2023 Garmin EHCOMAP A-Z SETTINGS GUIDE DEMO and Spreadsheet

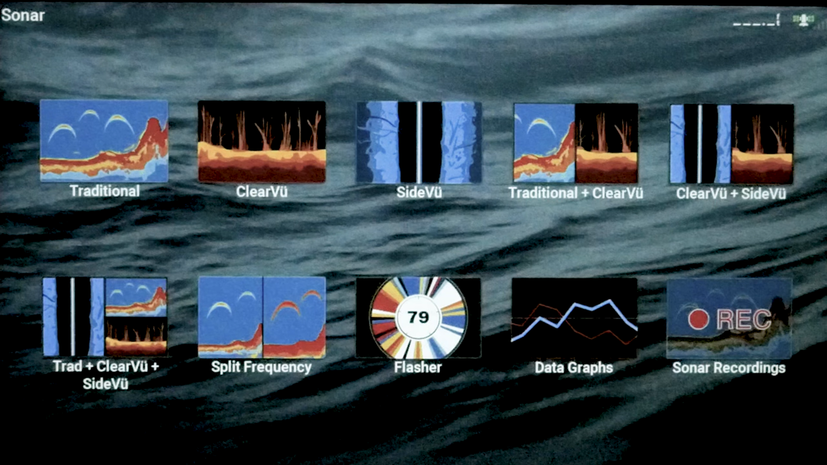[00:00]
Hey, first thing before we get started, let's go ahead and disable our sonar so we don't hurt our transducer. And to do that, just quickly push the power button and this menu comes up,
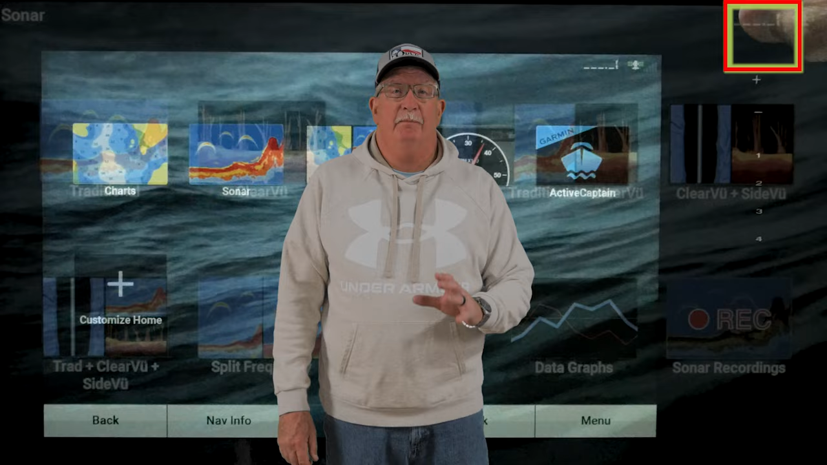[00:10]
and the menu will give you the option to disable all sonar.
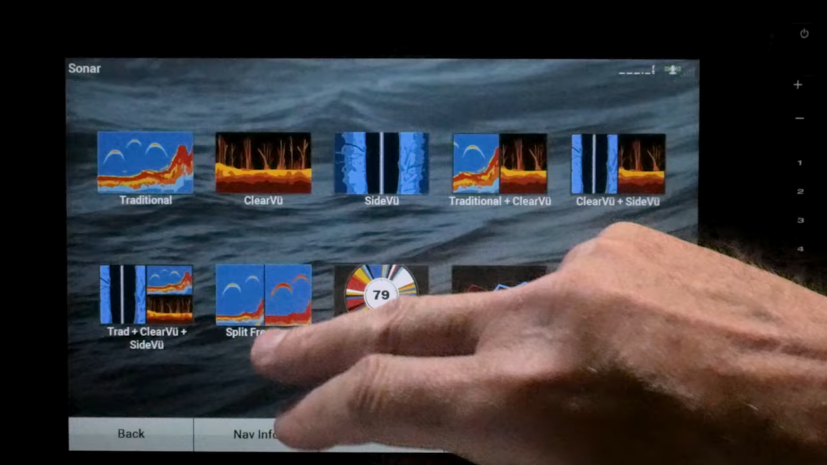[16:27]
And go to menu. And now in all the screens, you're going to notice on the zoom, it's a default is no zoom.
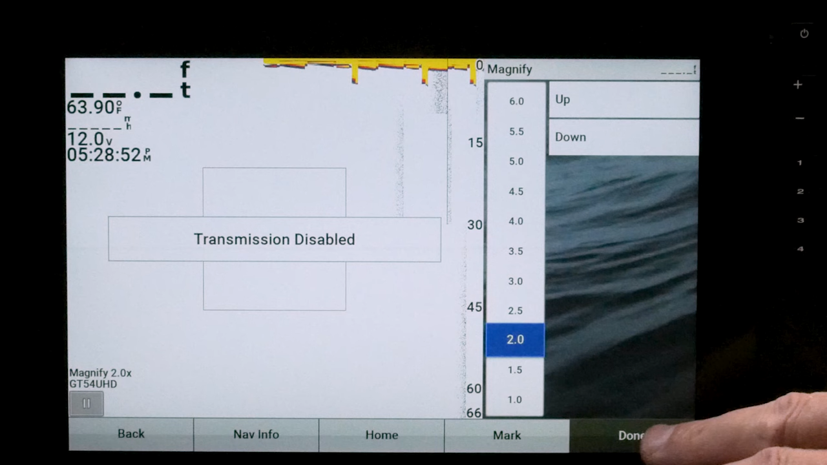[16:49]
On screen: water 63.90°F
So let me show you that right quick. See that box there?
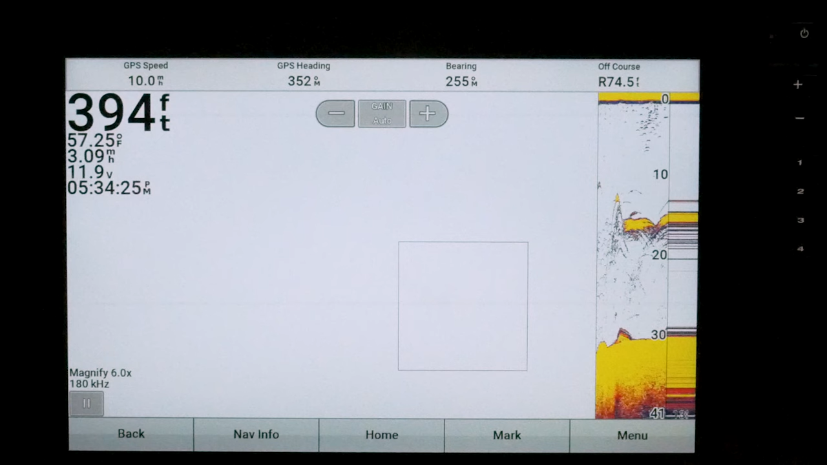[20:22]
On screen: depth 394 ft, water 57.25°F
go to traditional, see what that ECHOMAP does.
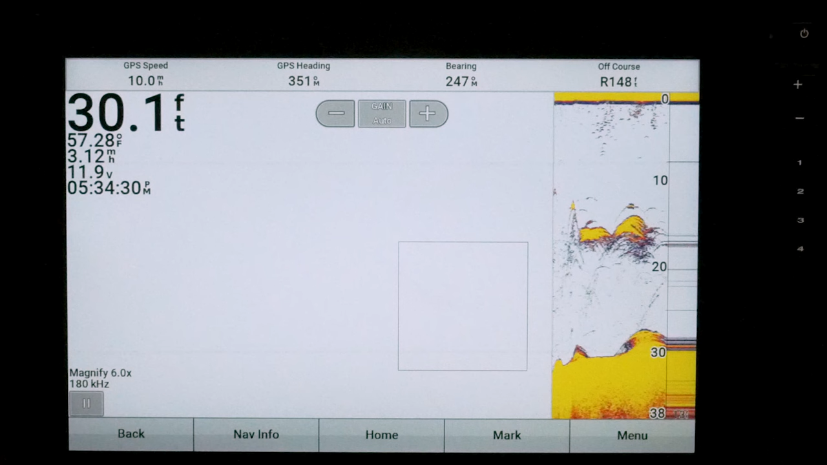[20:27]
On screen: depth 30.1 ft, water 57.28°F
Just thought you might want to see that.
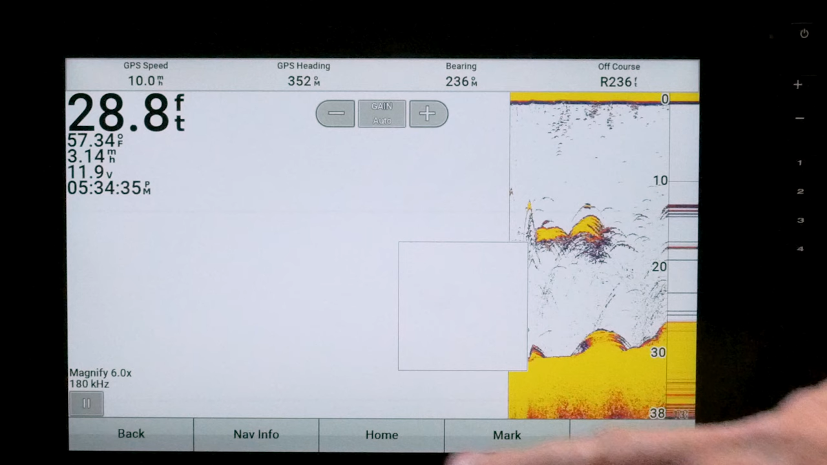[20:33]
On screen: depth 28.8 ft, water 57.34°F
Let's go ahead. Now, it is important when you go to put these settings in,
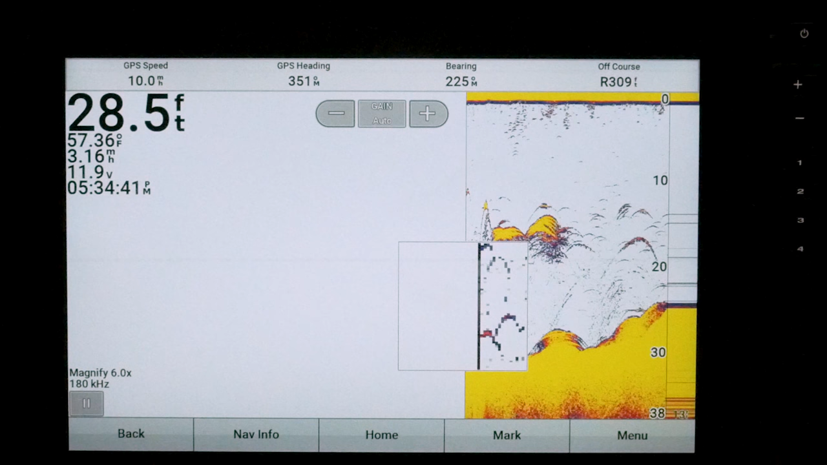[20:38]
On screen: depth 28.5 ft, water 57.36°F
turn your simulator off and have your transducer plugged in.
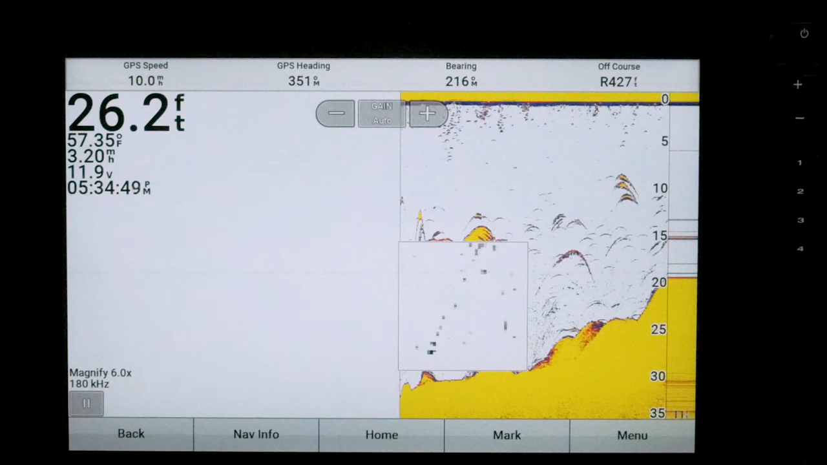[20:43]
On screen: depth 26.2 ft, water 57.35°F
That way the system knows exactly what you have. And here's that magnify box I was telling you about.
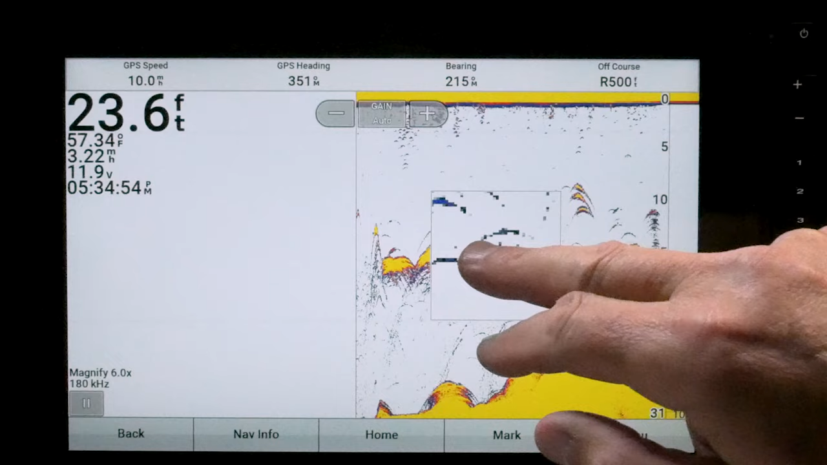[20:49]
On screen: depth 23.6 ft, water 57.34°F
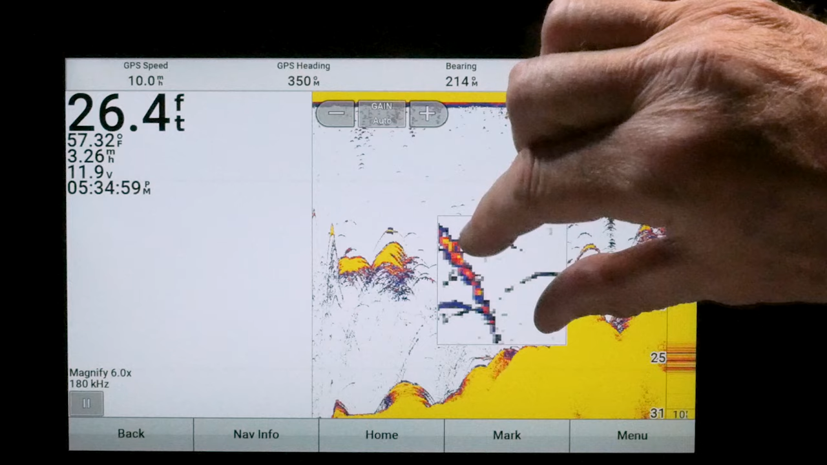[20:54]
On screen: depth 26.4 ft, water 57.32°F
You can pinch that down a little bit if you want it to be a little finer.
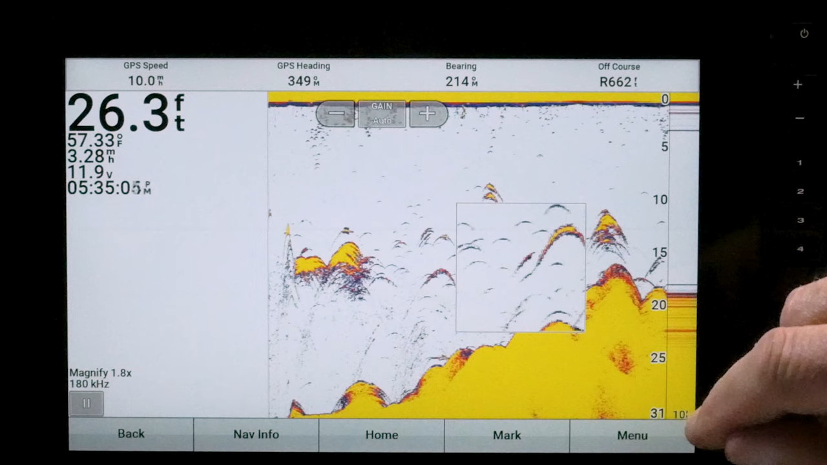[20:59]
On screen: depth 26.3 ft, water 57.33°F
And if you don't want it at all, just swipe it away and just go like that and pull it back up. So I like that magnify box.